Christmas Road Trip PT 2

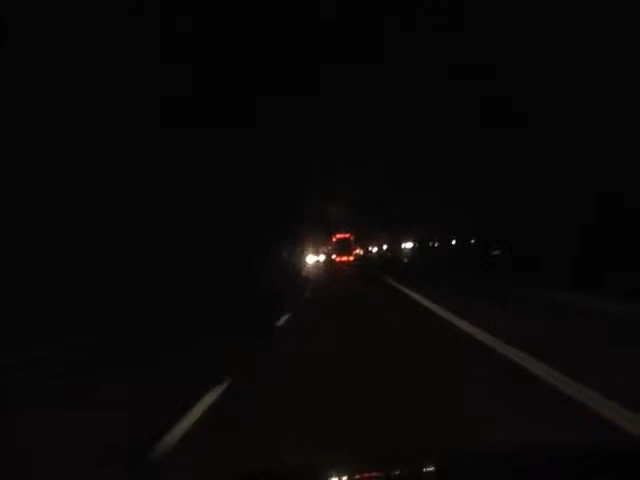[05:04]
Check, I was across 80. Can I turn the radio down here while I record and drive at the same time? There's this arch, I don't know how large it's showing up. Yeah, you can kind of see it. Oh, there's a night view of the river archway. But yeah, here's karting.
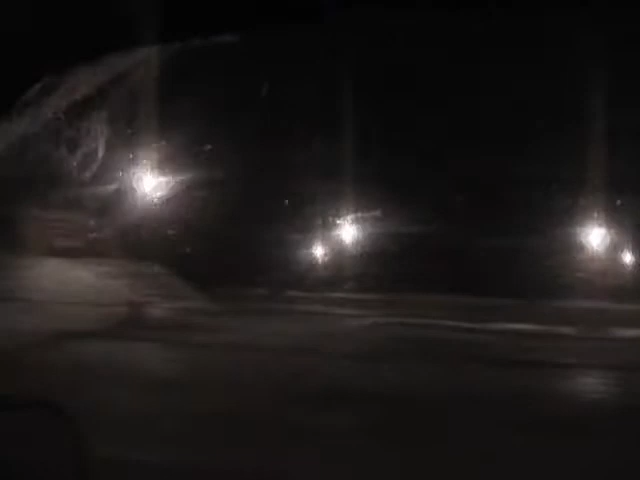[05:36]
And...
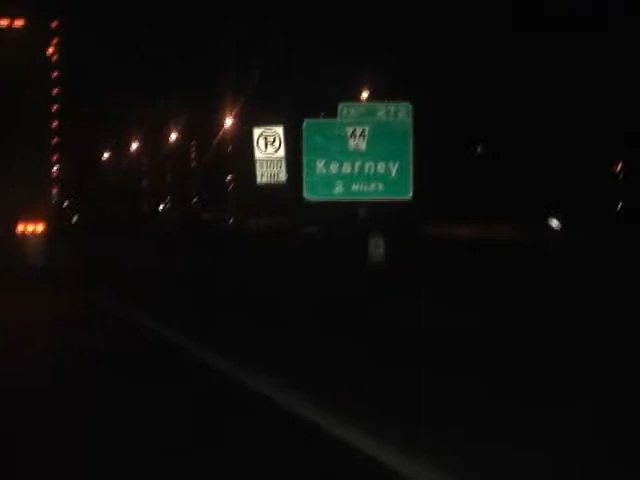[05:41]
I'm gonna be getting off here. How are those driving conditions? I guess speed, I wonder what. I will find out when I get back on. Time now, 7.14pm local time.
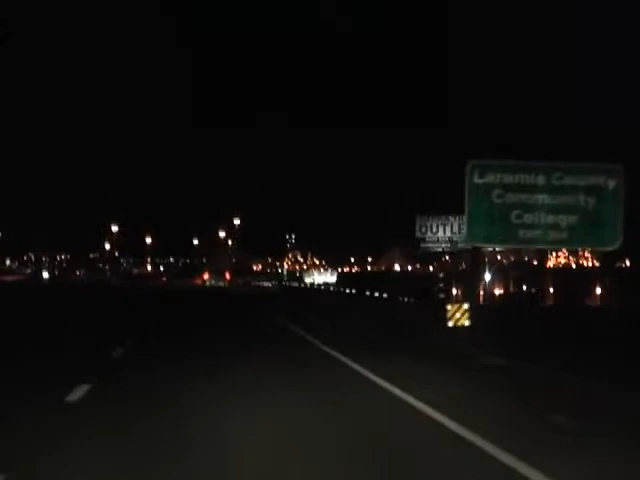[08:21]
Well, it is 10.40 p.m. And this is the city, Cheyenne, Wyoming. Pardon my Dragnet, uh, little Joe Friday thing here. But after having been on the road for, god, 7.15, 11.15, very long time you get kind of delusional. What's this do, Cheyenne, up here? Is he going to get off? My exit's right up here.